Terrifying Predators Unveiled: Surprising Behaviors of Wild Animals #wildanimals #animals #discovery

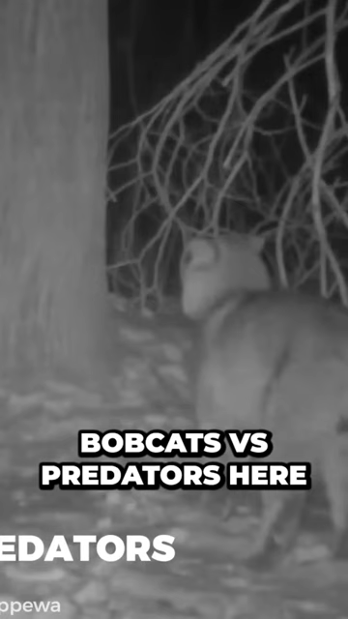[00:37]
Obcats vs. Predators Here, two bobcats are hanging around an animal carcass,
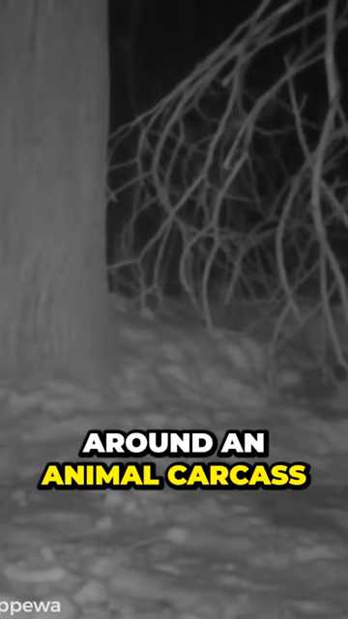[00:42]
protecting the prize from the prying eyes of scavengers.